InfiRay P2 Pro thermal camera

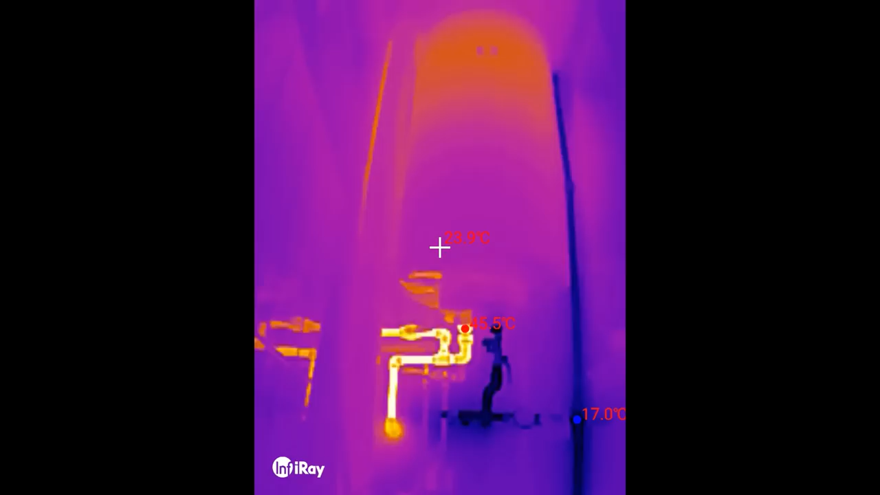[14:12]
A storage water heater. The water tank is insulated, so the hottest are the pipes and also note the cold pipe.
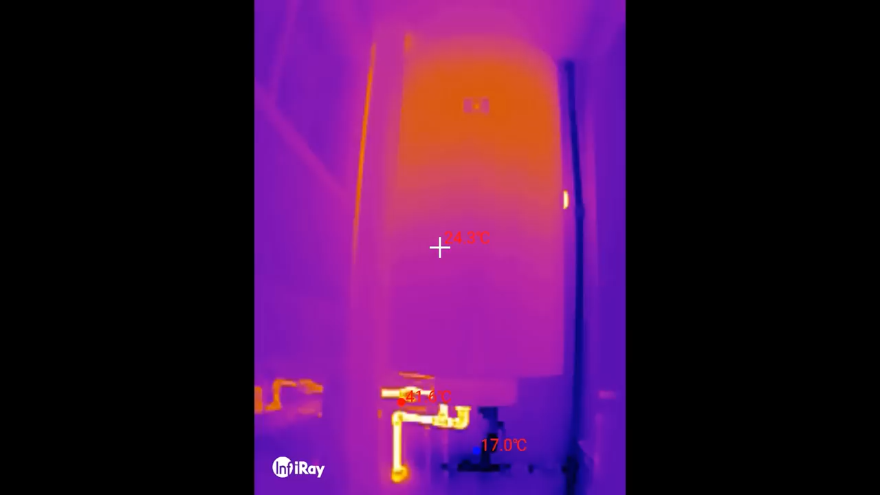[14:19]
The glass in the window is not transparent for far infrared.
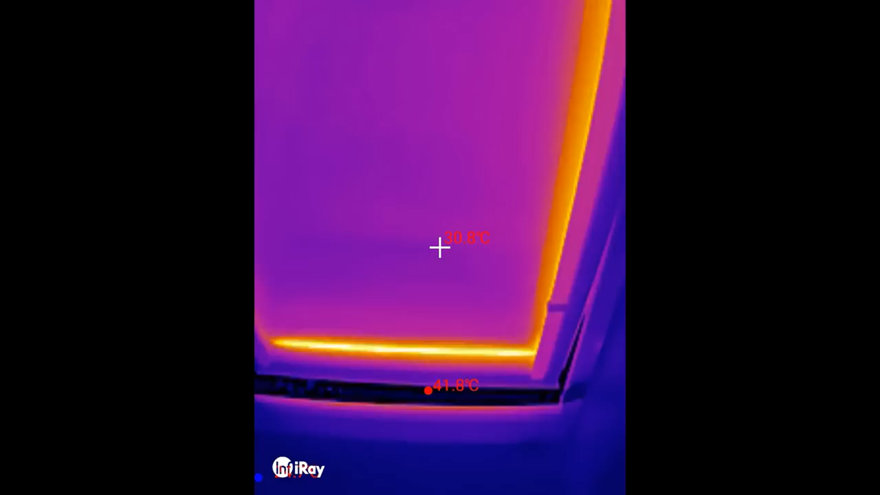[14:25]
Opening the window,
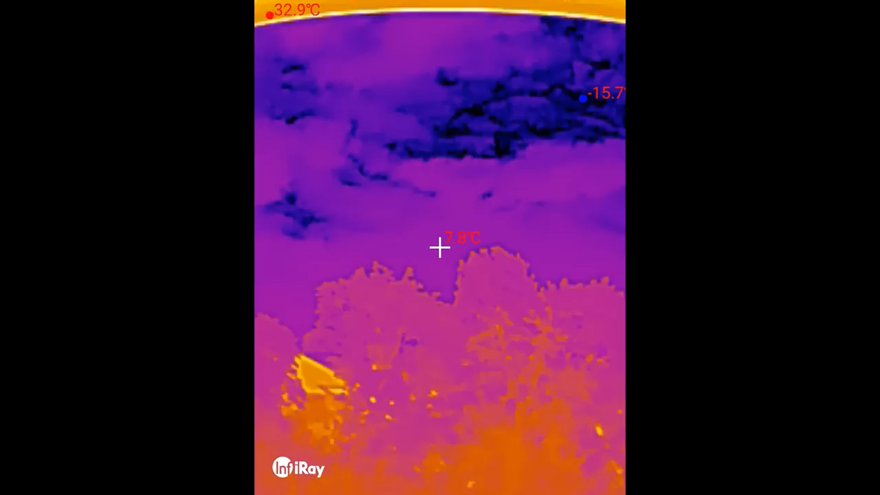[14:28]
On screen: max 32.9°C
you can see some trees and the sky and clouds and couple buildings in the background.
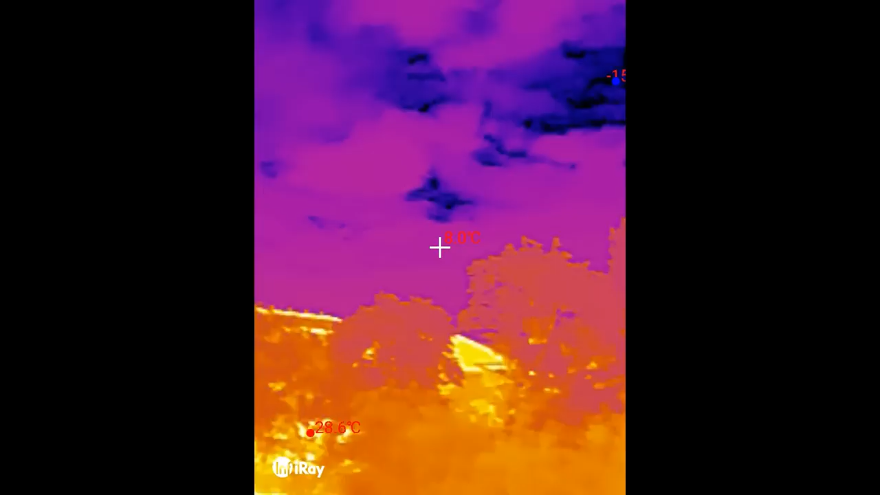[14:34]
Heated by the sun.
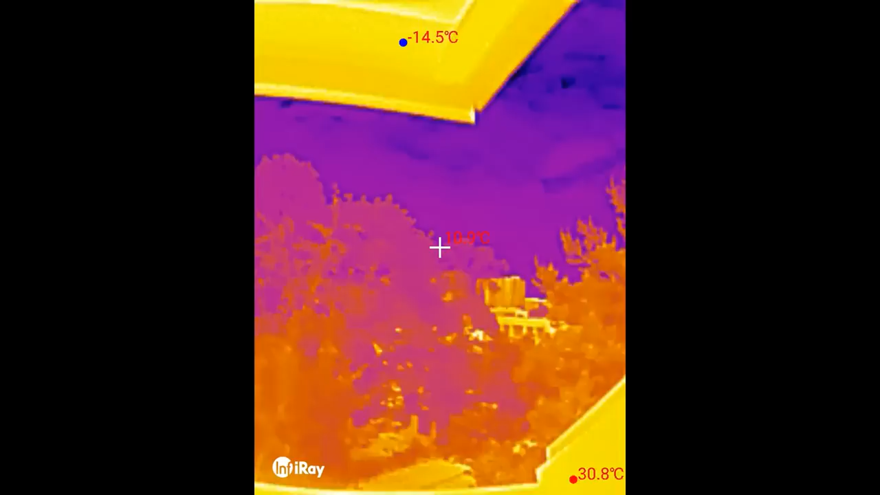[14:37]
On screen: min -14.5°C
Some plants and flower pots cold, probably because of evaporative cooling.
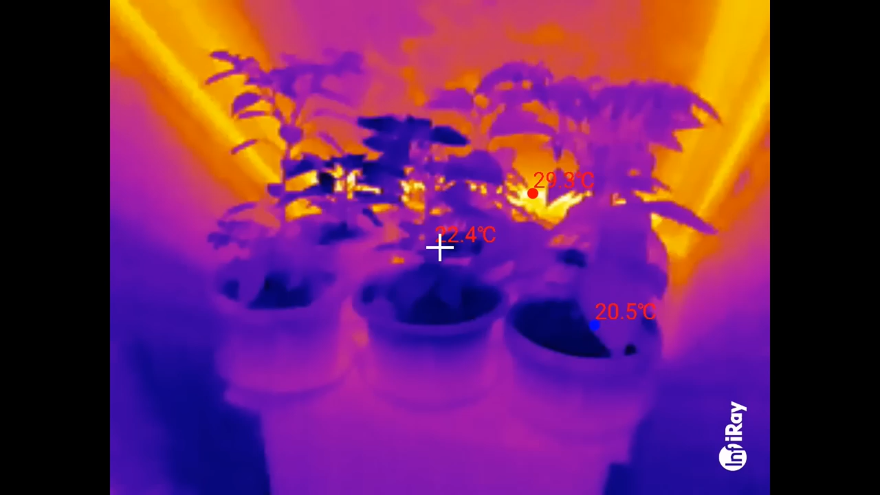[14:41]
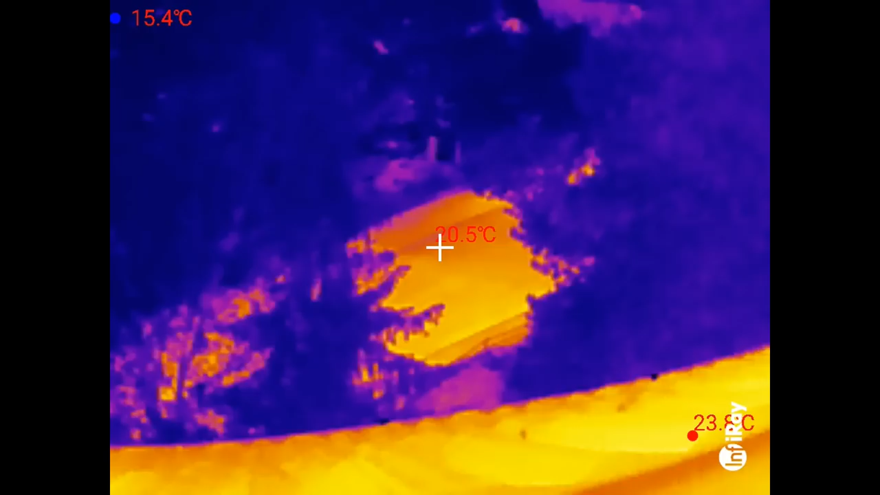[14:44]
A car with the wheels the hottest. One more.
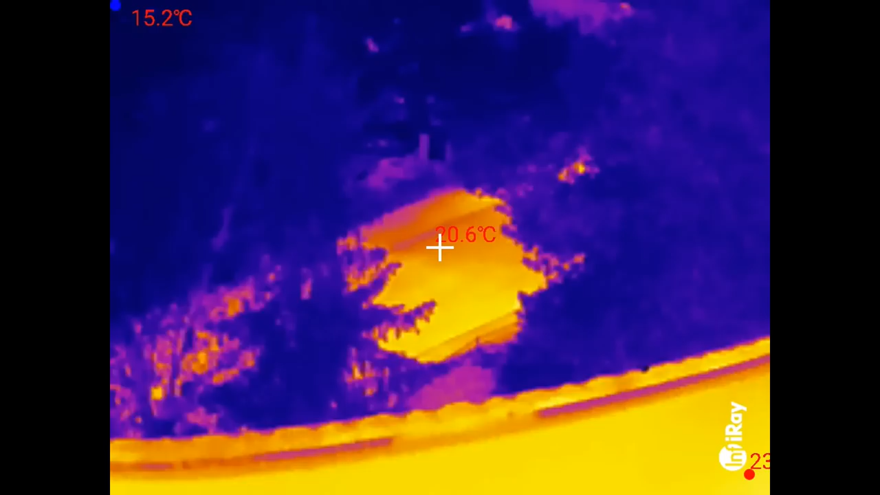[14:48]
On screen: min 15.2°C
And cold wheels probably just started driving.
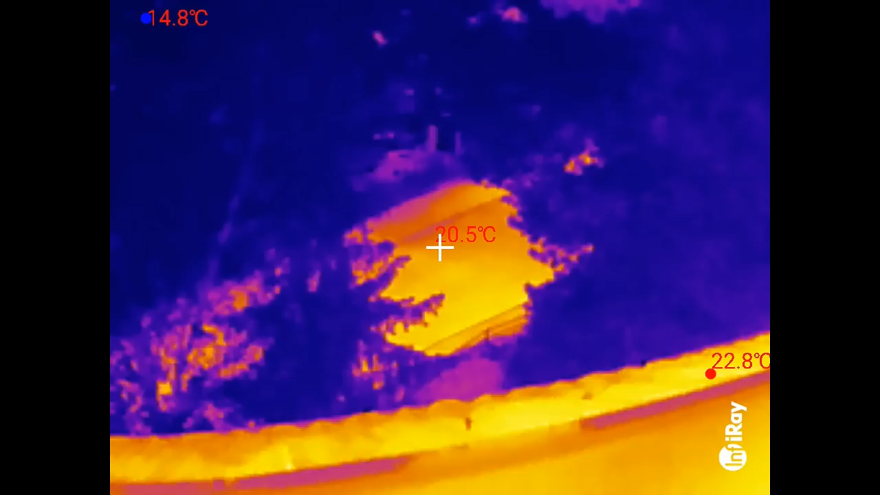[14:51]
On screen: max 22.8°C, min 14.8°C
A hot bonnet probably was idling a lot.
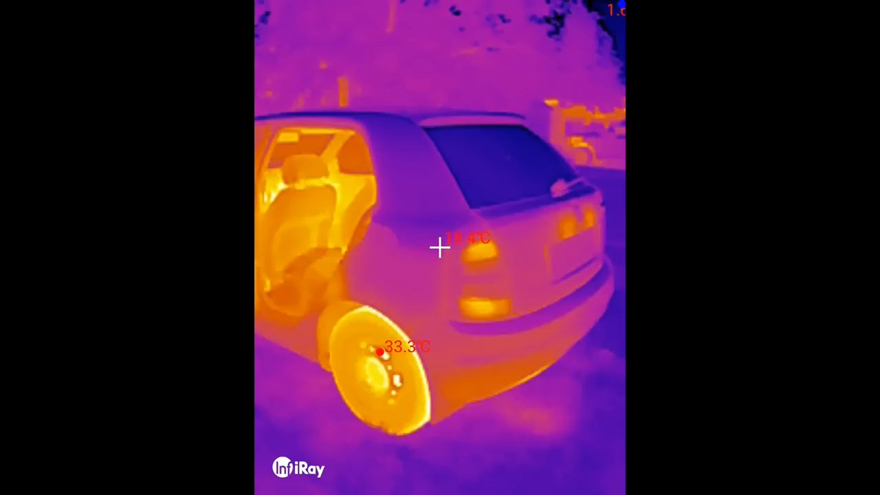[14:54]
And here's my car. The tungsten lamp light is turned off but still hot.
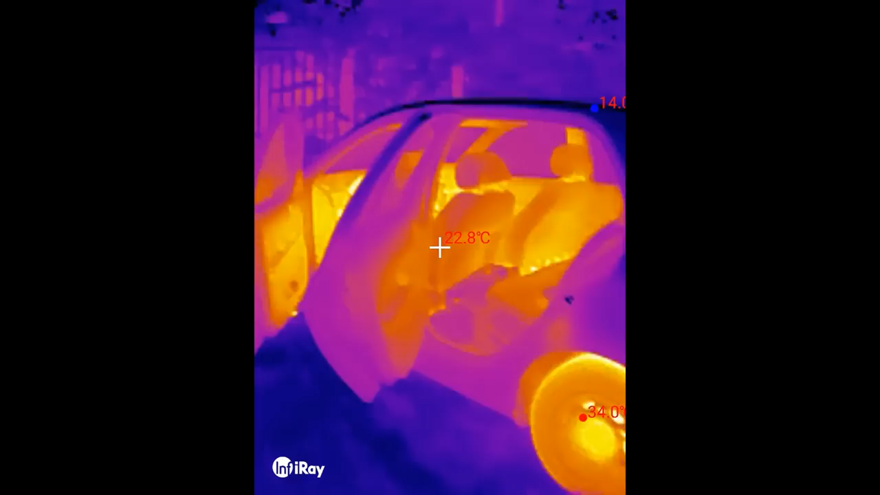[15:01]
On screen: spot 22.8°C
The tires are hot after about 15 minutes of driving and the interior is hot because before this it was sitting in the sun.
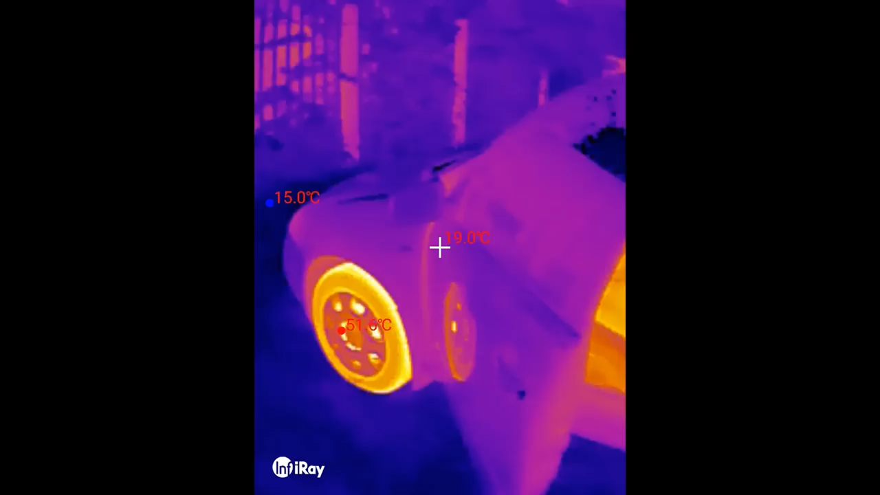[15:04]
On screen: min 15.0°C
And let's take a look at the engine.
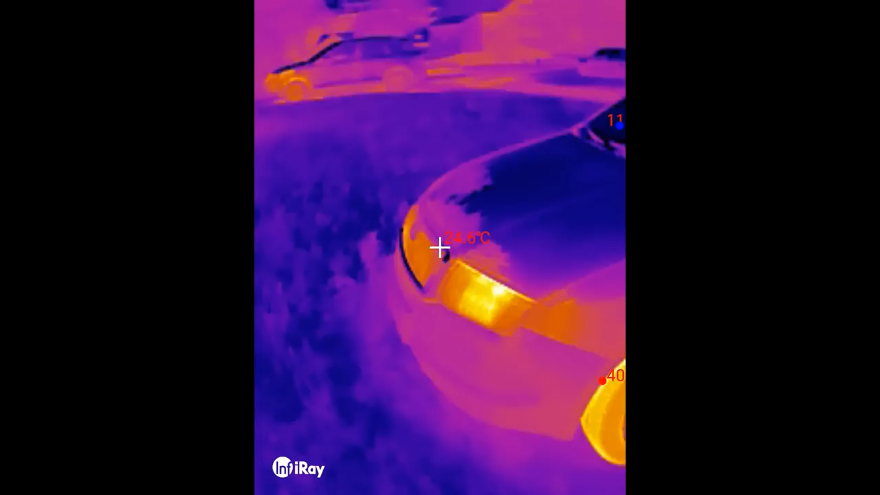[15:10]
And also the front lights are turned off but still hot.
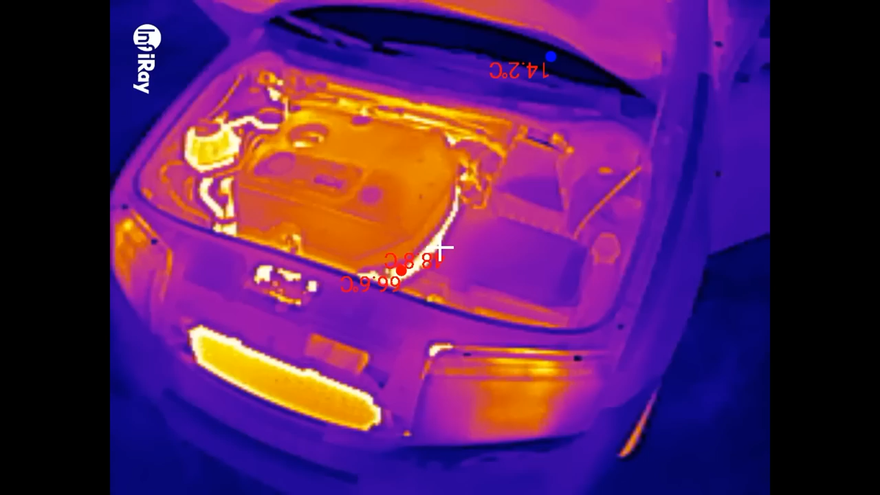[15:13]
The bonnet was probably cold because of the blowing air and no idling.
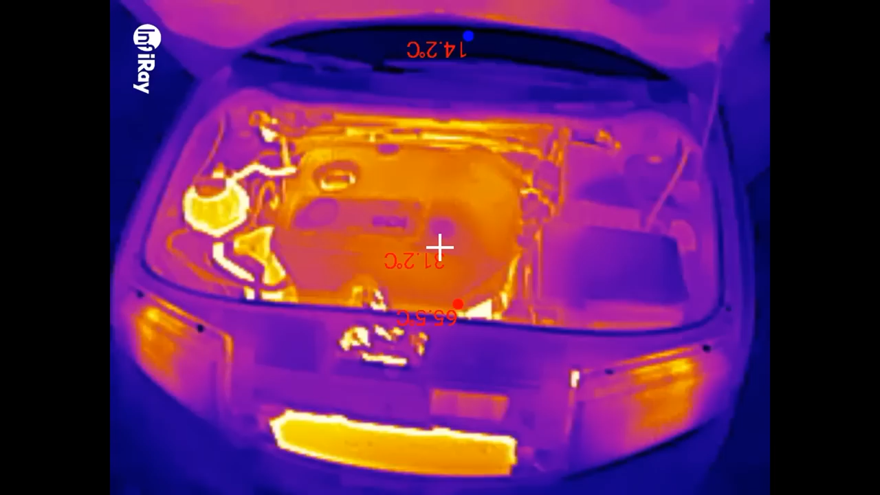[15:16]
On screen: spot 31.2°C, min 14.2°C
And now let's take a look under the engine cover.